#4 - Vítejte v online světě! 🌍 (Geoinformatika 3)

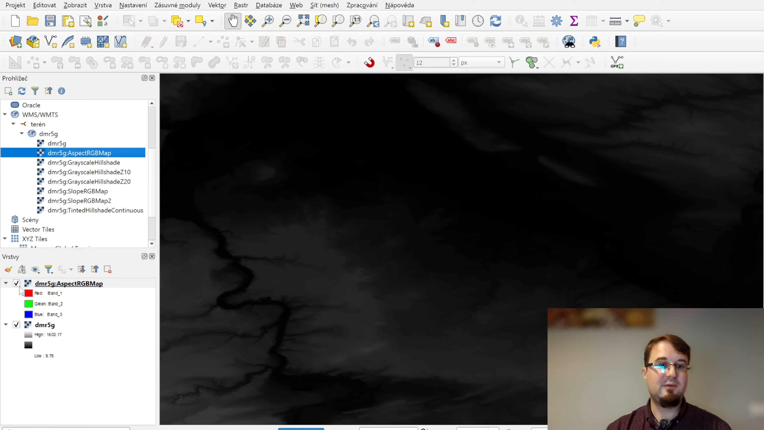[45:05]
A tady to máte třeba obarvený. Podle mě to bude jako barevný. V RGB map, jo, že by to mělo být obarvený. Podle nějaký vlastnosti. To zjistíte právě v tom, v těch metadatech, jo. Tady je Hill Shade.
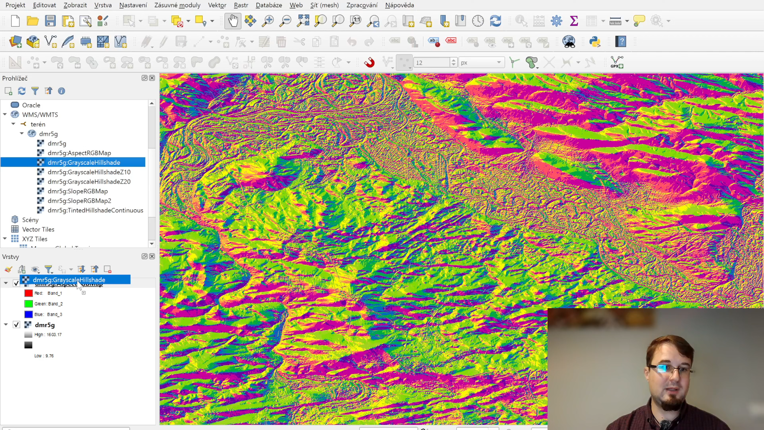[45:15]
To by mělo být v podstatě stínovaný relief, jo.
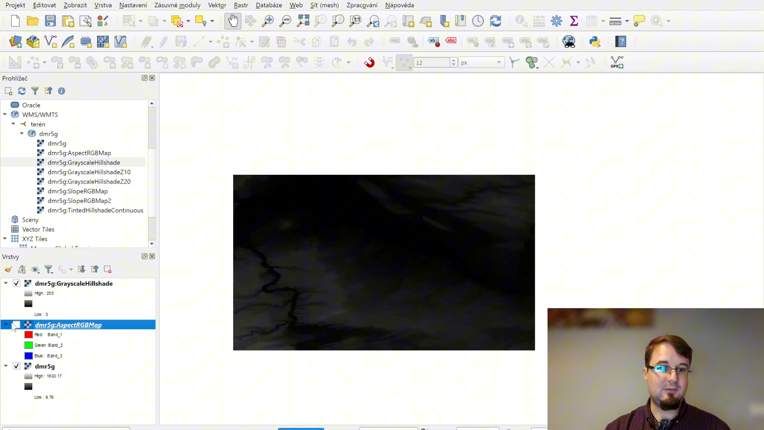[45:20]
Ale máme to přepojený. A máme tady vlastně pro celou republiku krásně stínovaný. Jo, ten Hill Shade je vystínovaný. Tady to jsou surová data.
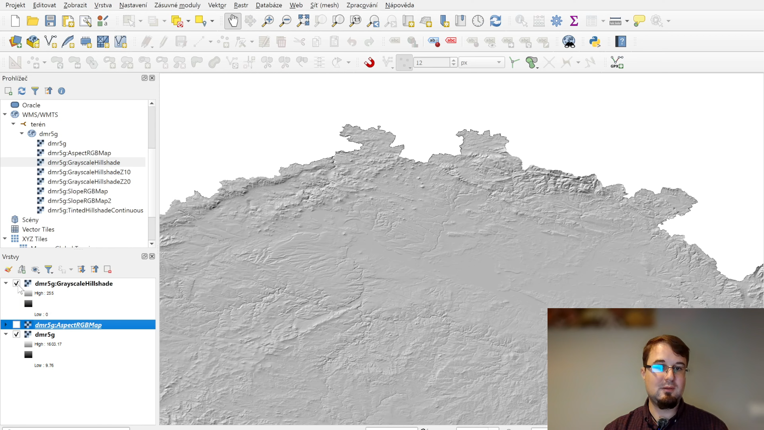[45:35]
Jo, tak takové. To 5G. A to připojuju poprvé, jak se omluvám. Tady to jsou surová data. A tady už je to vlastně vystínovaný. Už jako by s nějakým nasvícením.
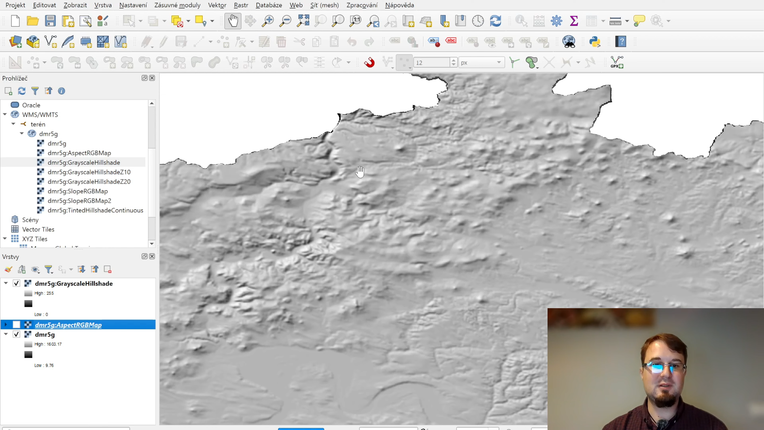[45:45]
Jo, takže vidíme v podstatě už nám z toho krásně vystupují ty kopečky. A třeba tady ten model, který je nefekt jako hezký. Je krásně jako podrobný. A je to moc jako pěkný zdroj dat. No a my už to teď máme připojený. Teď si nad tím můžeme vizualizovat jakýkoliv své data, jo. Cokoliv si na to můžeme kreslit. A čerpáme to krásně z toho online zdroje. Jo, tak to jsme si připojili. A teď už to tady budete mít furt v těch připojeních. Můžete to klidně využijat. Můžete z toho dělat mapový výstupy. Cokoliv. Prostě to máme teď přidaný jako podkladovou mapu.
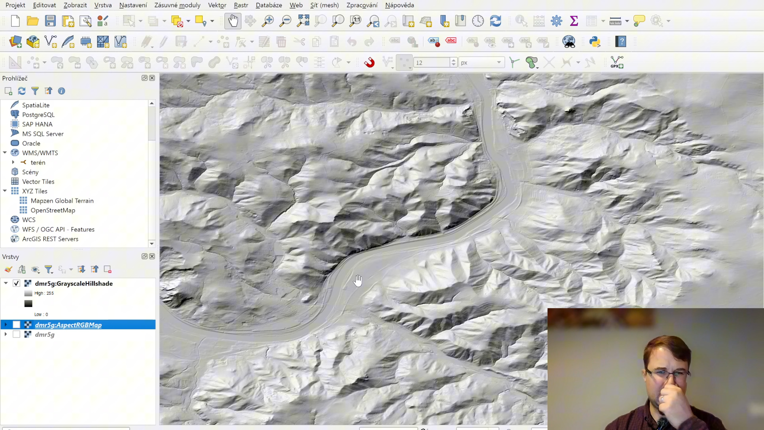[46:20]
Jo, tak to jsme si přiložili. Pak si ukážeme ještě když tak ve spojení s dalšíma službama, jak se to dá hezky zkombit. No, vrátíme se do prezentace. A co tu máme dál? Teďka tady máme totiž, to jsme si připojeni v MS, jo. A ještě se teda vrátím.
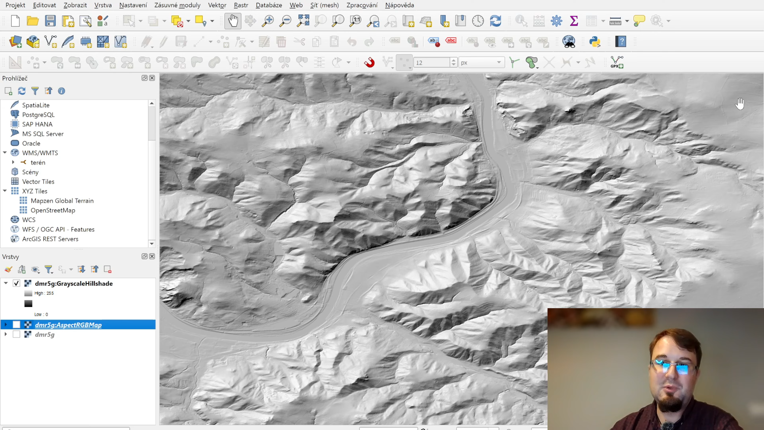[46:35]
Protože když se posunu, když se tady s mapou posunu a pustím, tak vidíte, čeká.
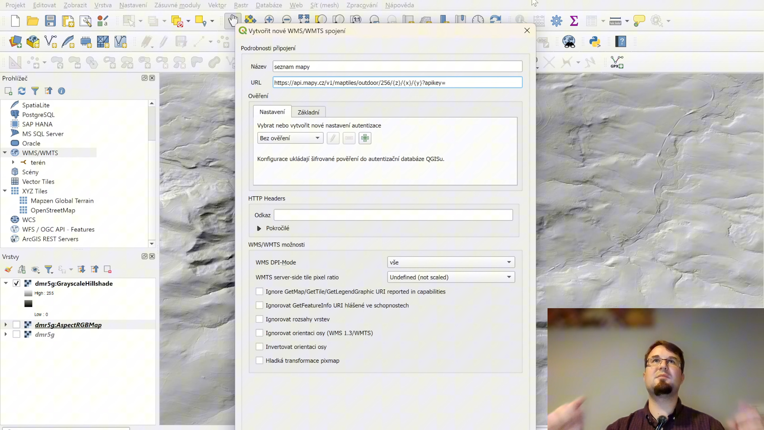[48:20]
A tady zase v QGISu v tom samém si to dáme jako nové připojení. Nazveme si to seznam mapy. Dáme URL a oni teď právě nově chtějí, aby každý dotaz byl nějakým způsobem identifikovaný. Proto vy si musíte vygenerovat, musíte mít svůj účet.
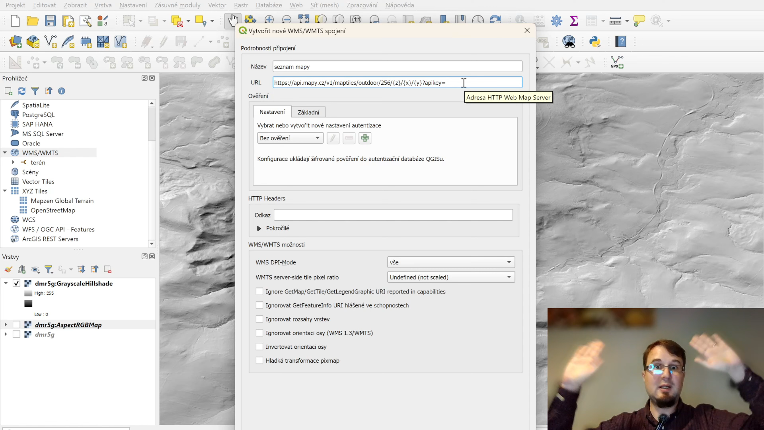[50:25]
Hele, nejseš autorizovaný, nic nedostaneš. Takže ho tam vložím.
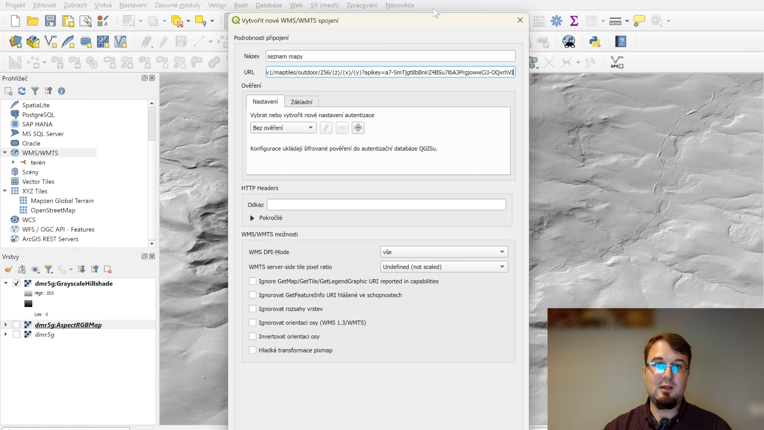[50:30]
A to by zase mělo stačit. Jo, teďka dáme OK. Přidalo se nám to tady. My si to zase rozkliknem. A máme tady nějaký error. Tak už to mám. Omlouvám se, uvedl jsem vás v omyl. Pro tady ten typ služeb, kde právě se dotažujete na to VMTS, tím XYZ tiles, tak on si to tady v tom případě nedopočítá po dotěch proměných ten QGIS. Takže ty je potřeba připojovat tady do té části, kde už máme ty OpenStreetMapy.
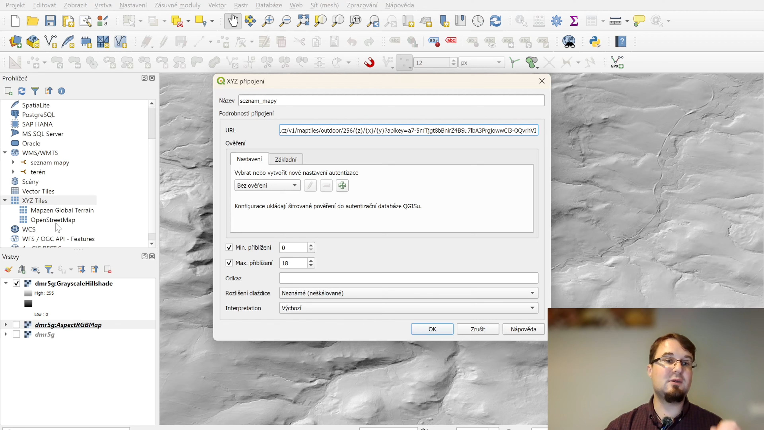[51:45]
Když to pošleme tady v tom XYZ, což je v podstatě to VMTS, ale jako by jiná struktura zase, tak se to krásně připojí. My se dokonce můžeme vybrat, jaký měřítkový hladiny chcem. No a teď, když dám OK, tak se nám to tady krásně načte.
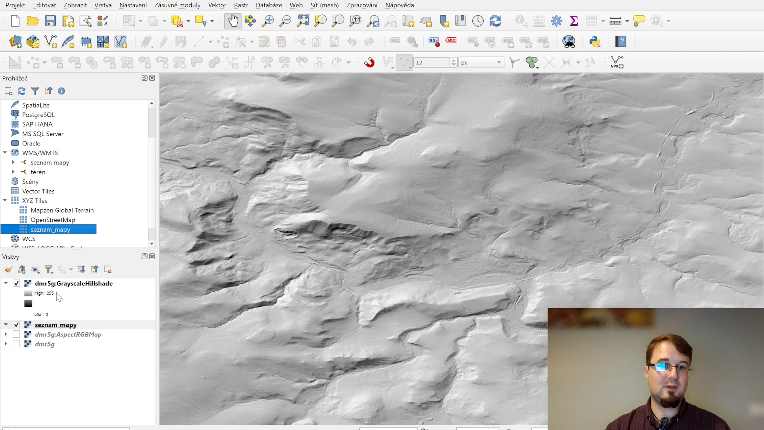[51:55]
Jo, akorát já to musím dát nad ten Hill Shade. Vidíte, a načetly se nám krásně mapy.
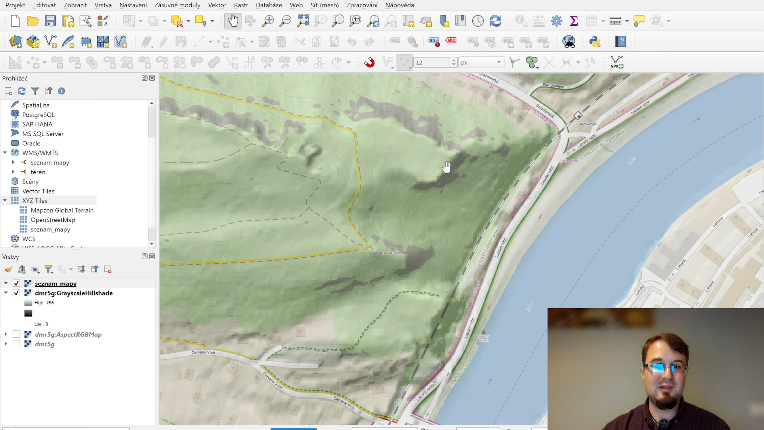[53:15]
Samozřejmě ten Hill Shade má nějaký dožitý, takže už tady vidíme, je to pixely, už je to moc přiblížený, jo. A také z dálky, to vypadá velice příjemně, takže my jsme schopní takhle kombinovat vlastně více zdrojů, jo.